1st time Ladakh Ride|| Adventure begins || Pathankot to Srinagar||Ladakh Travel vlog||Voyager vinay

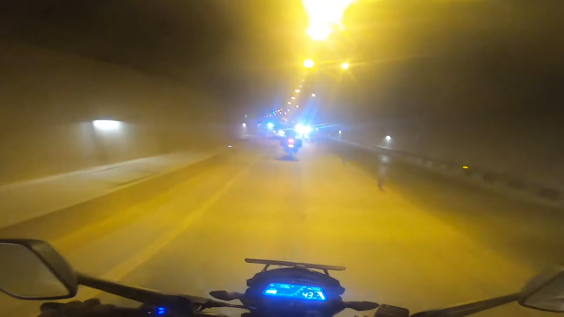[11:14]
ऐसे ना करें कि घूम घूम की आवाज़ कर रहे हैं या रेस लगा रहे हैं, प्लीज़ ऐसा ना करें, क्योंकि ये बहुत सेंसिटिव एरिया होता है।
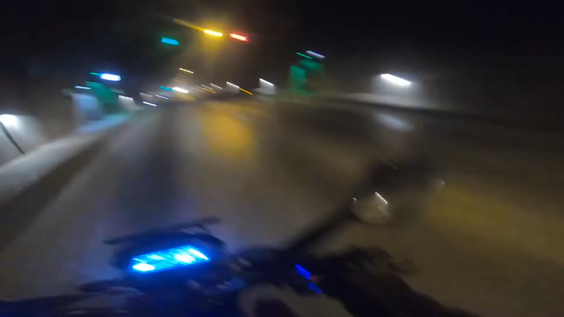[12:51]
अब हम लोग निकलने वाले हैं चिनानी नाचनी टनल से।
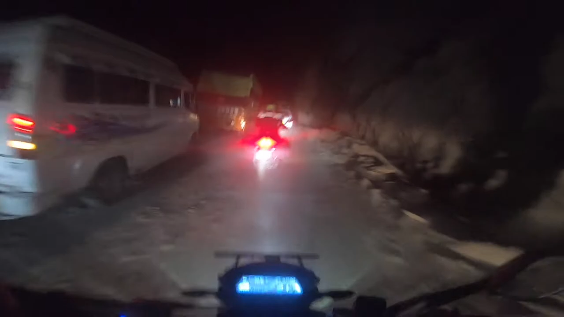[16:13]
और ये कंडीशन देख के भी लग रहा है कि लैंडस्लाइड वाला एरिया है, कैसे पता?
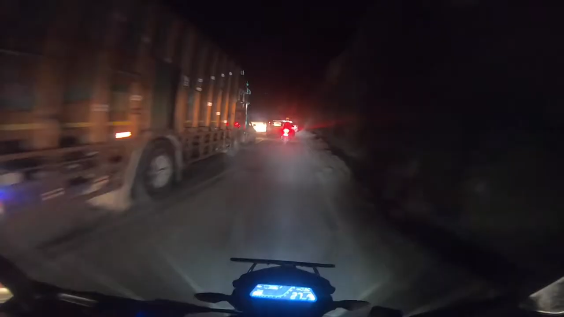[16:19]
ना ना ना, काफी देर से ये जाम लगा हुआ था, बहुत देर से हम लोग निकाल रहे थे।
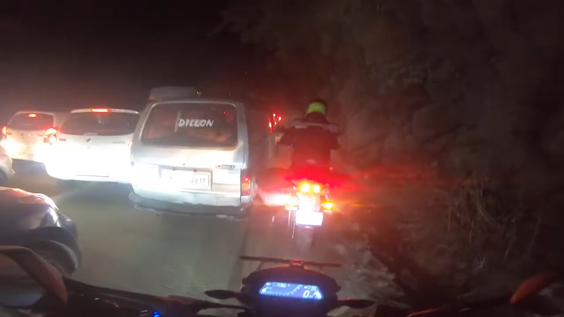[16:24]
ना ना चलो देखते हैं आराम से, है ना।
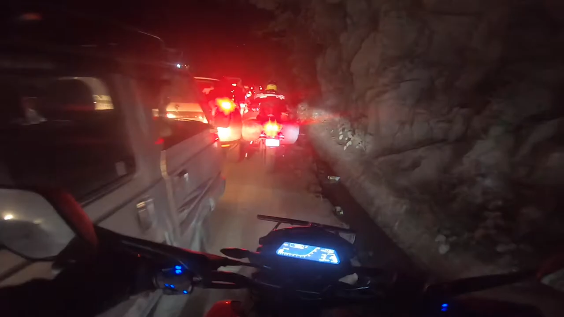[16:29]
अप्रोक्स आधे घंटे जाम में फंसे होने के बाद
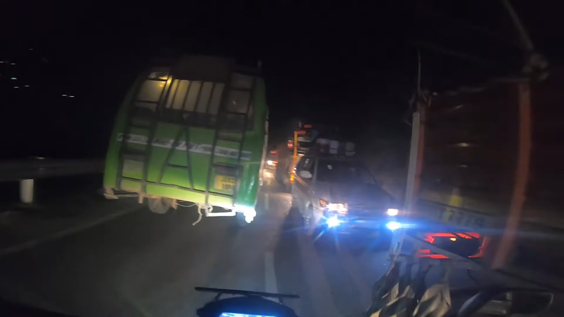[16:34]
और एक महान इंसान जो कि नहीं जल्दी निकलने के चक्कर में रॉन्ग डायरेक्शन में डाल देते हैं, उसकी वजह से इतना ट्रैफिक लग गया।
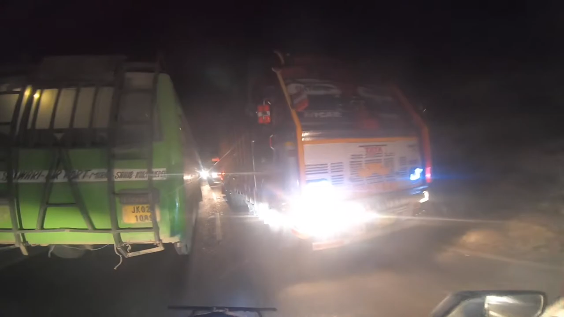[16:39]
ये देखो उल्टे आ रहे, मतलब अकल के दुश्मन है ये।
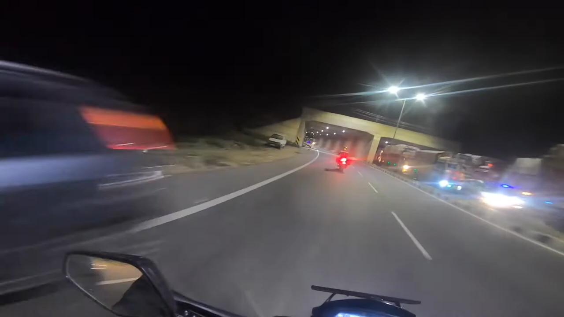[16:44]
आगे आने वाला है जवाहर टनल, मौसम थोड़ा थोड़ा ठंडा हो रखा है, बट ये जो रॉन्ग डायरेक्शन वाले आ रहे हैं ना,
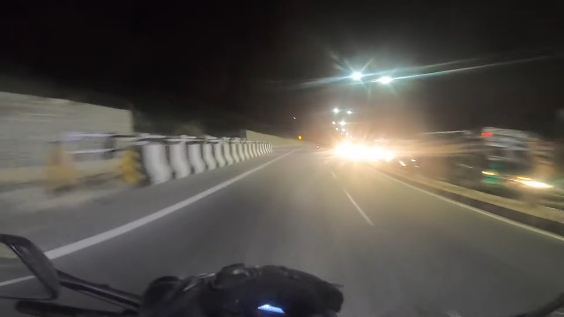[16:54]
इन्होंने तो मतलब यार,
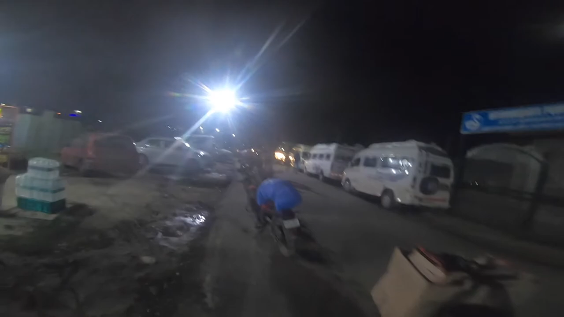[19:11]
सो फाइनली हम लोग आ गए हैं श्रीनगर, और ये मेरी बाइक लगी हुई है आगे कैब भाई की,